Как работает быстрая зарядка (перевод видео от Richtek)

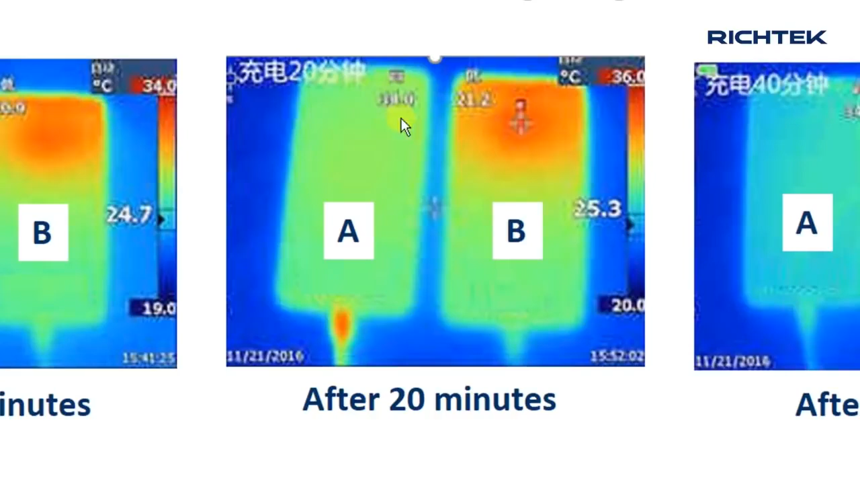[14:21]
Через 20 минут телефон с прямой зарядкой все еще холодный, а телефон с импульсной зарядкой нагрелся еще сильнее. Спустя 40 минут телефон с прямой зарядкой полностью зарядился и остыл.
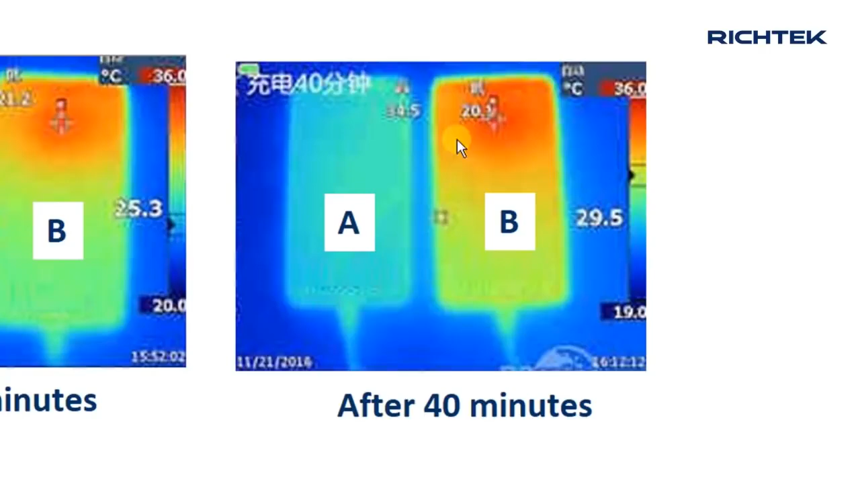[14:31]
Импульсная зарядка все еще заряжает и нагревает верхнюю часть телефона. Недостаток прямой зарядки в том, что большой ток батареи проходит также через кабель.